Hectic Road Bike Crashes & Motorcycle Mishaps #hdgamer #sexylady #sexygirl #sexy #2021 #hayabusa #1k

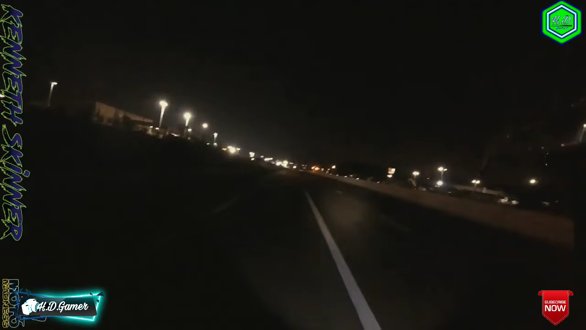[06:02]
A rock hit my six inch wide tire out of this entire highway. You gotta be kidding me. Freaking rock dude.